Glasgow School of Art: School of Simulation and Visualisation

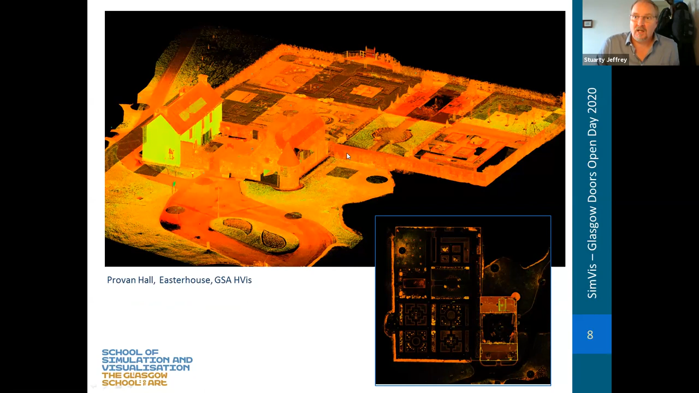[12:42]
but actually that image is generated entirely from points derived from the laser scan. So I'm now going to hand over to my colleague, James, who's going to give us a brief rundown on
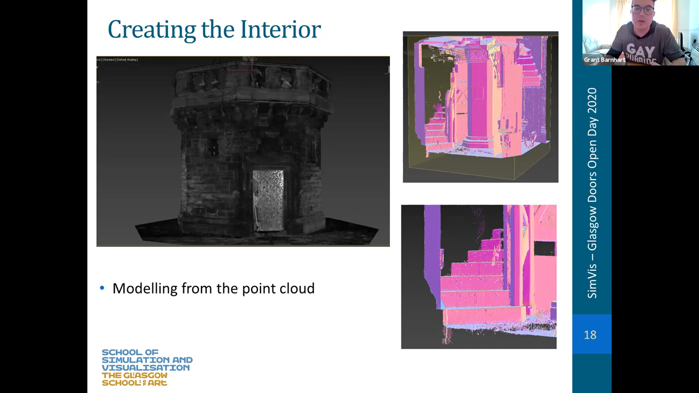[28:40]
and then build it up one step at a time. It was a time-consuming process, if not all that difficult. Although now, if you go to the next slide, I will talk about the complications that arose despite it being, despite my saying that it wasn't that difficult. So I say there the density of the point cloud, the top right picture there shows that there were 23 and a half million points that were stitched together from various sources. And of that, my computer was only capable of showing 6.5 million points.
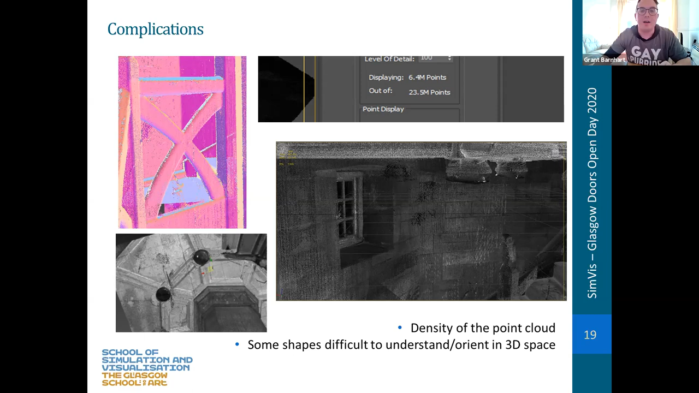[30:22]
So it became my job to figure out how to recreate that. And it was effectively just tracing 2D lines over a 3D space, which is, that doesn't always line up quite easily, but I did get there in the end. And then we get into, I can show you if you go to the next slide,